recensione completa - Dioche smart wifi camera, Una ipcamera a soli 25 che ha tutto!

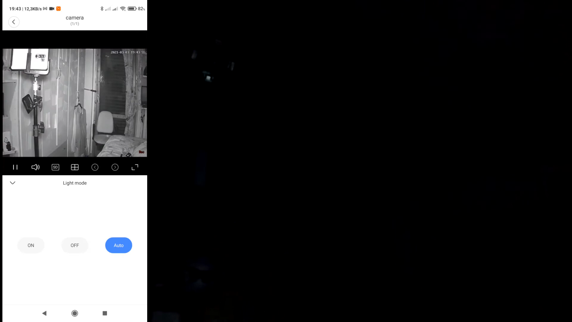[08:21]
le luci sono spente Come vedete è inserita la modalità infrarosso Io passo
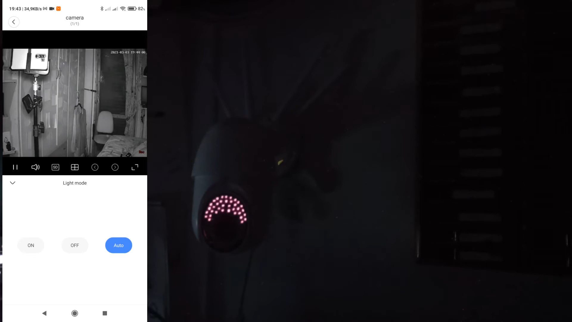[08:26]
come davanti alla telecamera E la telecamera in automatico Pam Luce